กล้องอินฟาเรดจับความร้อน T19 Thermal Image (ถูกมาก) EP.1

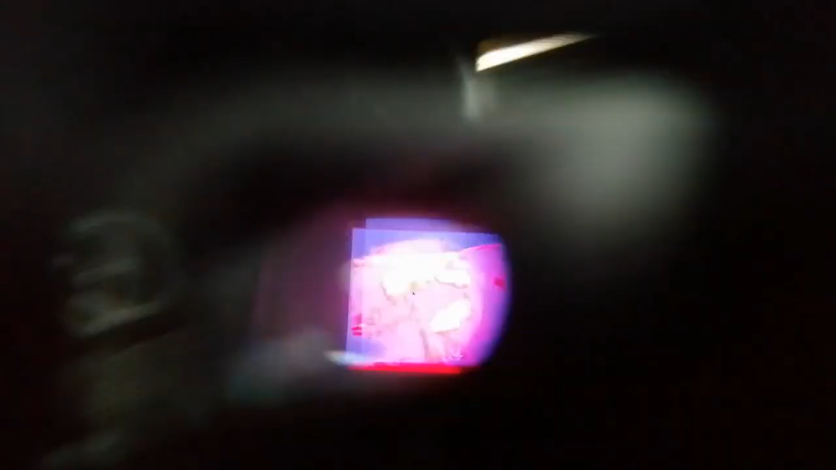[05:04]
ับ1เท่าแล้วก็เปลี่ยนสีนะครับซูม1เท่า
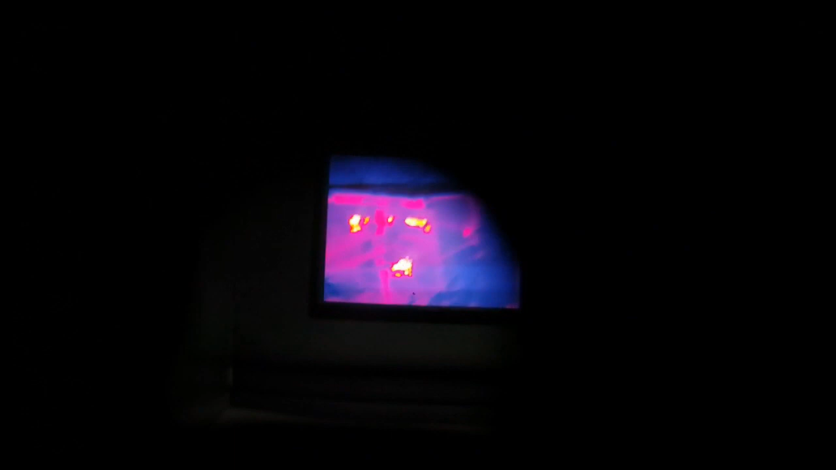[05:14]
นี่ปุ๊บนะครับชัดไหมนี่นะครับไก่นะครับไก่
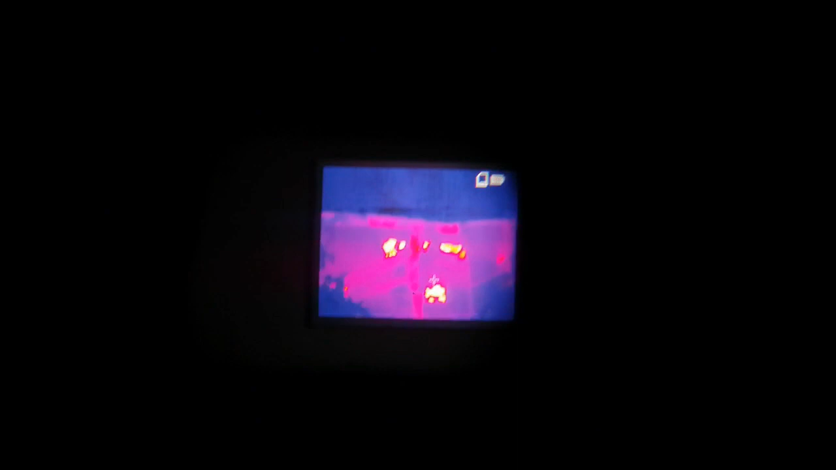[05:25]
ซูมปุ๊บนี่คุณจะเห็นสัตว์นะครับสัตว์น
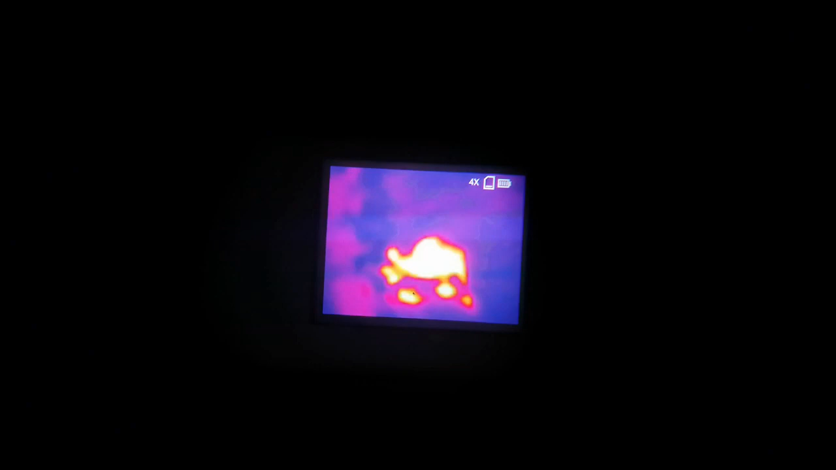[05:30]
ี่เป็นตัวไก่นะครับ
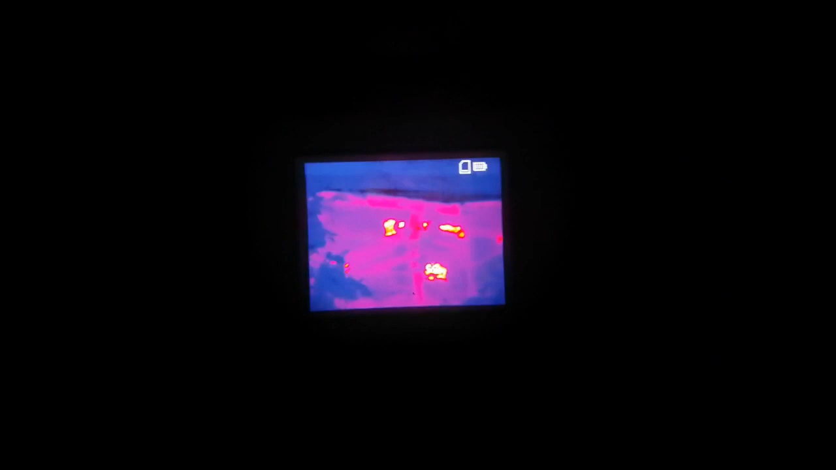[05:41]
ตัวนี้นะครับส่องไปในพื้นที่มืดนะครับ
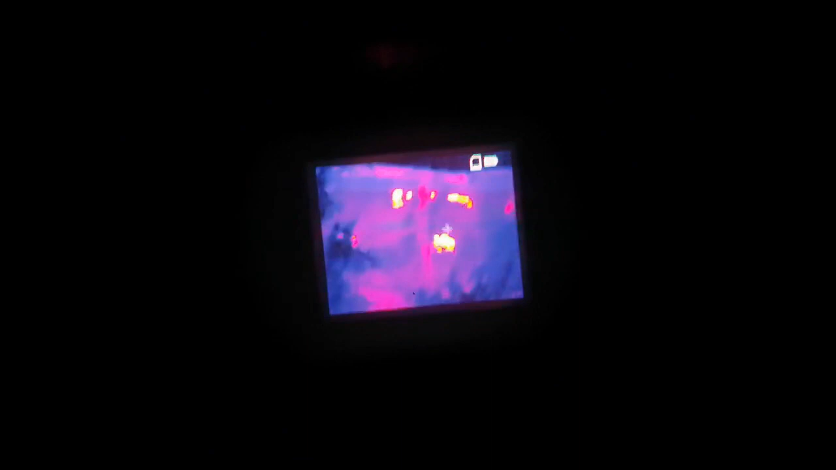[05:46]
เป็นสีปุ๊บนี่คุณเห็นเป็นตัวไก่นะครับนี่นี่โอเคครับครับเราจะดู
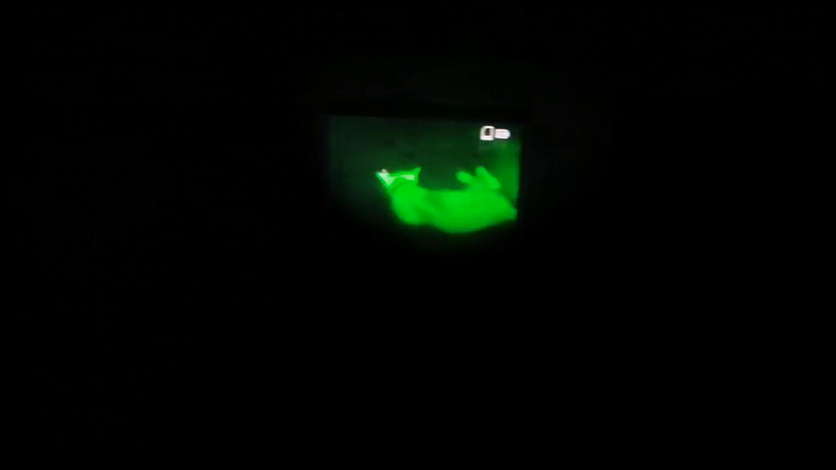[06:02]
แมวกำลังขยาย1เท่านะครับเปลี่ยนสีนี่
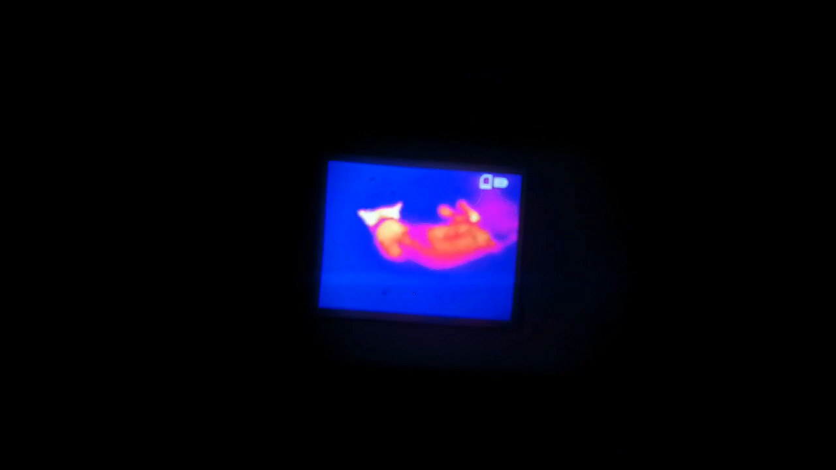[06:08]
นี่นะครับนี่นี่นะครับ
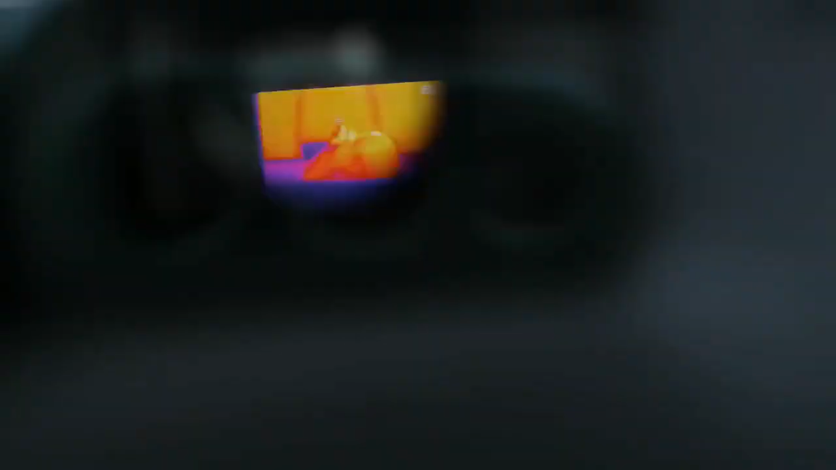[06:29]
นี่นะครับสีมันก็จะเป็นประมาณนี้
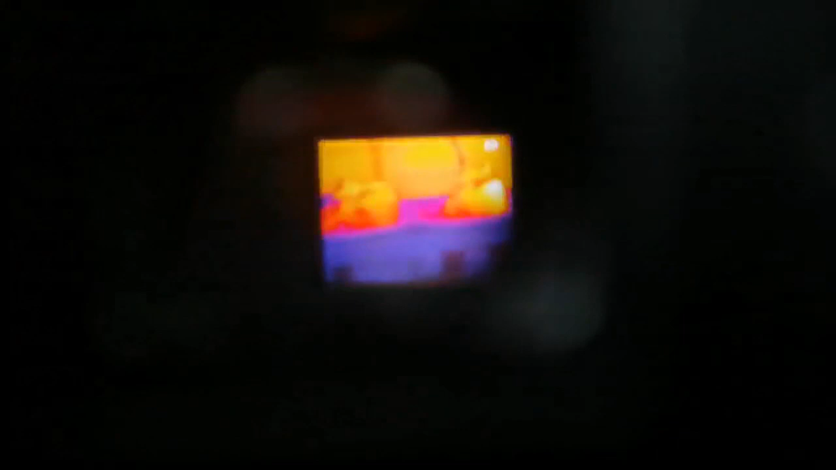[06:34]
นี่เป็นโหมดนี่นะครับ
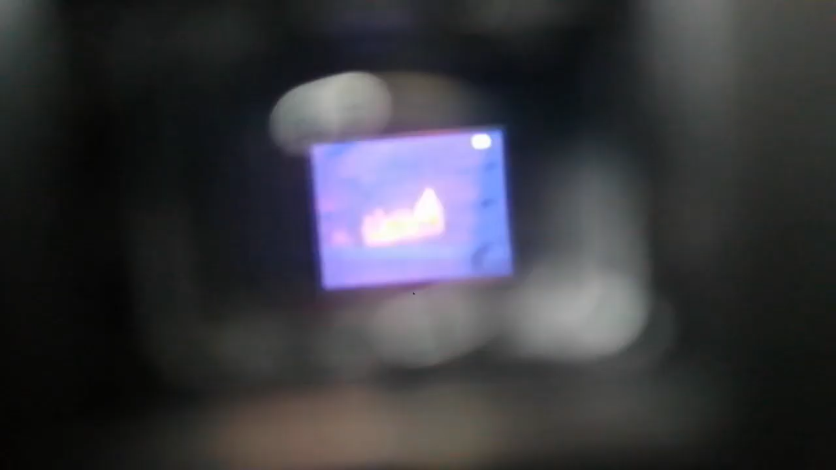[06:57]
นี่นะครับเป็นสี
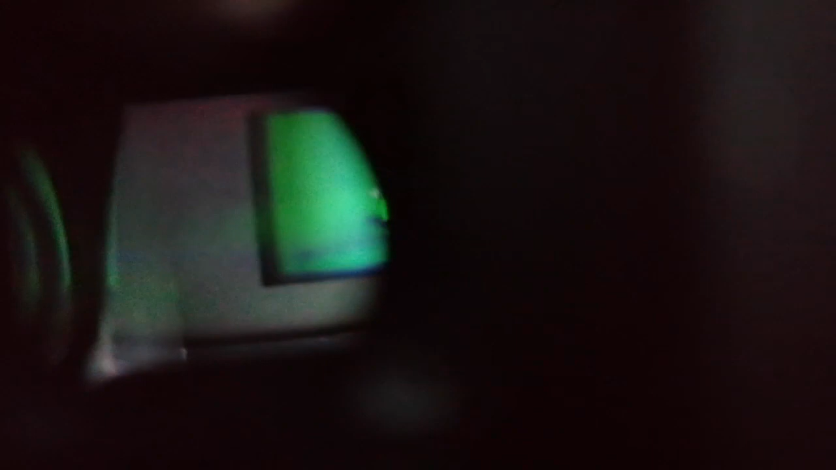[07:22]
นะครับตัวนี้มาส่องดูกันเลยนี่
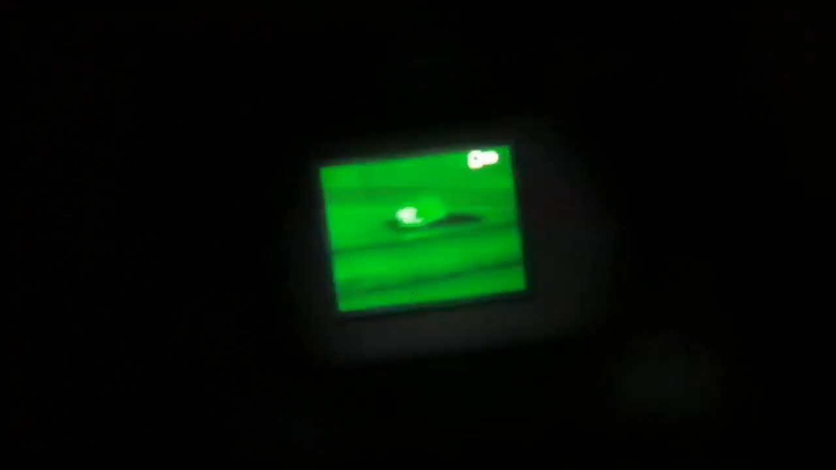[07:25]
แมวนะครับแมวดูแมว
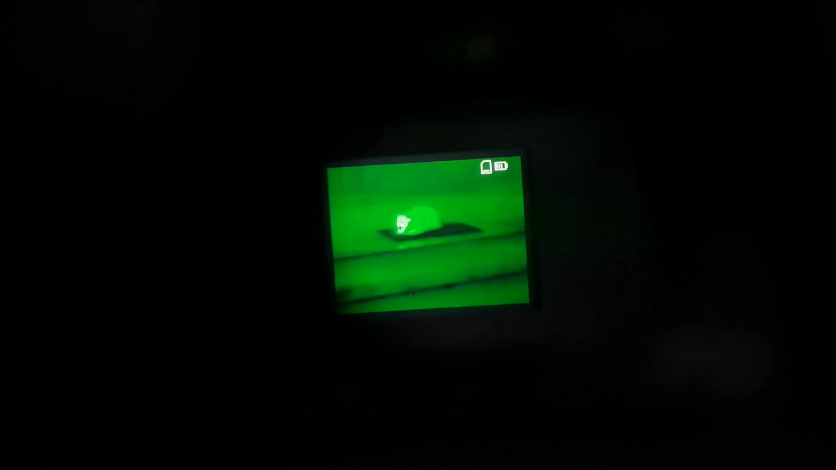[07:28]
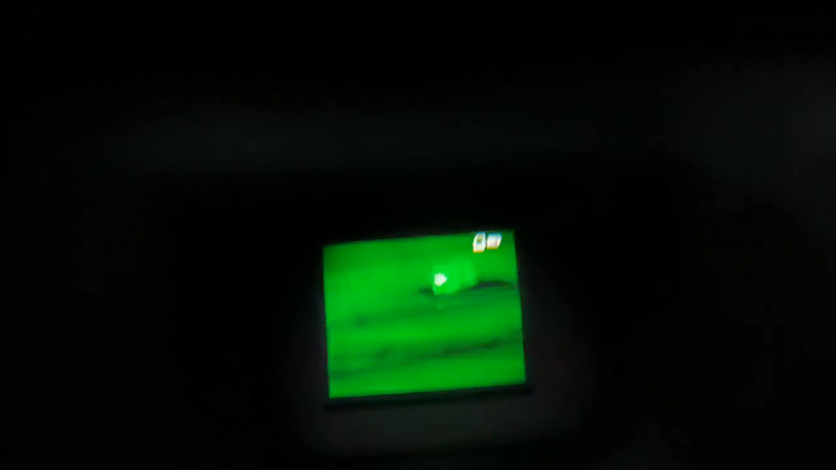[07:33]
ครับเปลี่ยนโหมดเปลี่ยนสี